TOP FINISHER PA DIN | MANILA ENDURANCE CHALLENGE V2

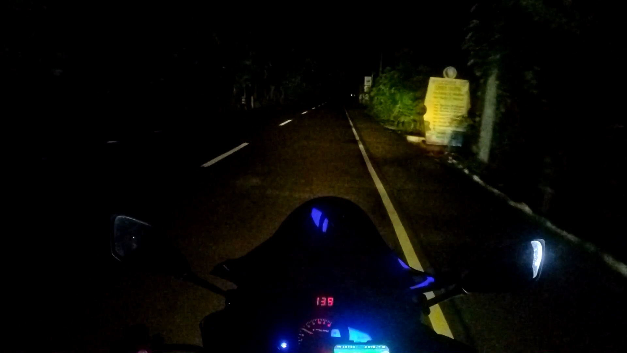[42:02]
Yan ang problema mga master. Meron pa naman. May one bar pa. Gas tayo, gas! So yan, nandito dalawa. Dalawang X-Max kasabay ko. Pareho, pare-pareho kami wala ng gasolina. Umali ang ano natin, diskarte natin, hindi tayo nagpagas eh. Ano na lang kami, chill ride na lang. Ayan po.
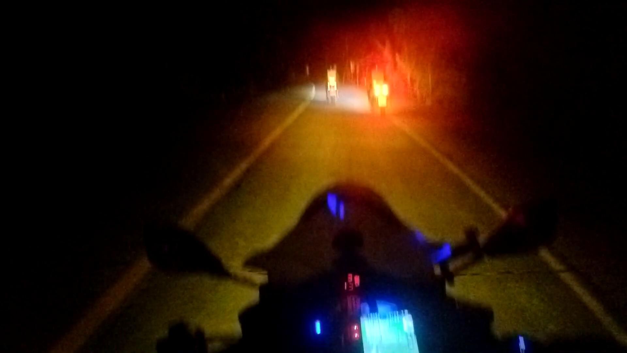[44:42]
29 kilometers pa dun sa ano namin, sa isa pang ano, photo ops.
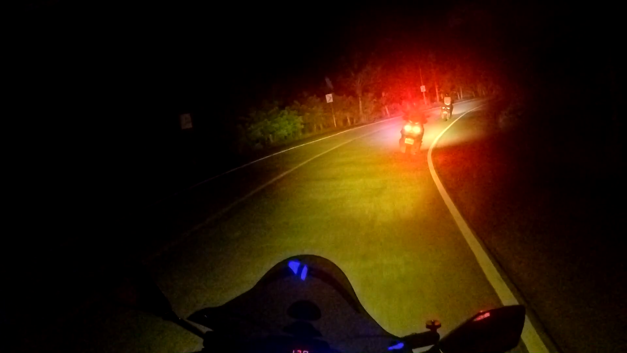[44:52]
Tayo dito, hindi na matatapos yung ano, endurance. wala nang gas eh. Di ko alam kung kakayanin pa to. Chill na lang o takbong 60 na lang ako. Si Aweng nasa harapan, marami pa siyang gas. Di ko lang alam kay Matt. Palalay na lang yung takbuhan namin kasi wala na kaming gasolina.
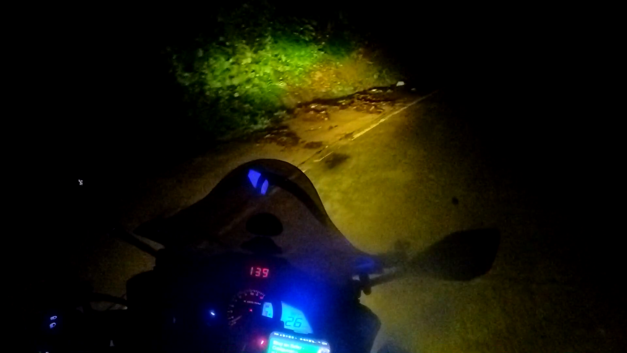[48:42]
Oh, shit! Uy! Oh, talas pala noon! Hindi dumadaan pa pala dito sa sasakyan.
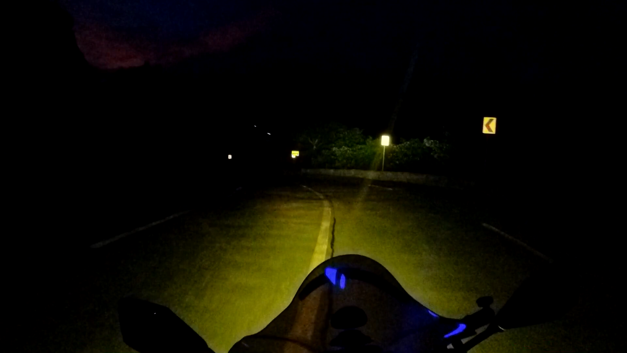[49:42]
Tapos, eto malupit. Naubusan kami ng gasolina ni Matt. Yun, kasama ko. Ang tagal namin sa ano, sa Baler. So, next namin, sa ano na kami. sa Ordon Petron. Yung isa namin kasama si Awing kumalat kasi naaso. So ayan mga master, ang daming ano, ang dami kong supply.
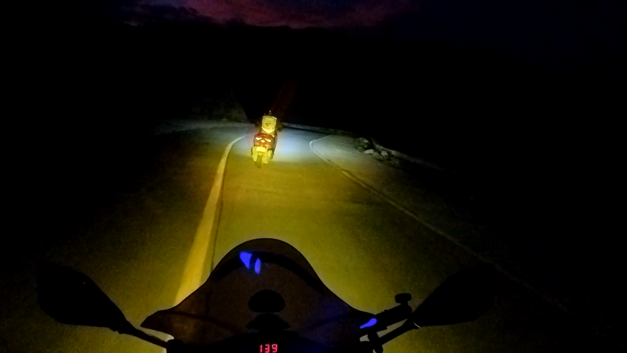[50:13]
Yung kuha namin dun sa, ewan ko kung nakunan ko yung ano ha, yung first ano namin checkpoint. Kasi wala talaga, walang ano, tawag ito, muntik pa ako sumemplang. So ngayon, ito kasama ko si Matt.
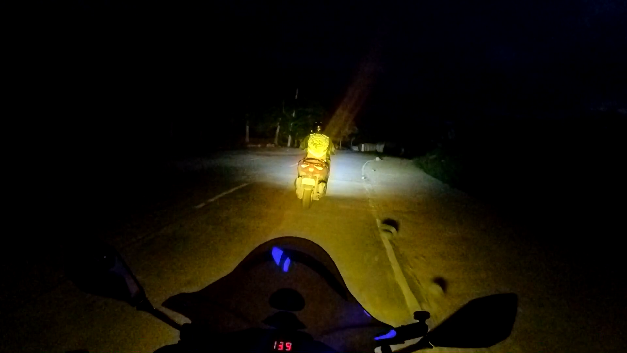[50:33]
Ang dami na nauna sa amin eh. Hindi ko alam kung ilan na yung nauna. Ito, meron pa. Ito na sino oh. Eh mga kasalubong namin. Eh mga naubusan din ng gasolina.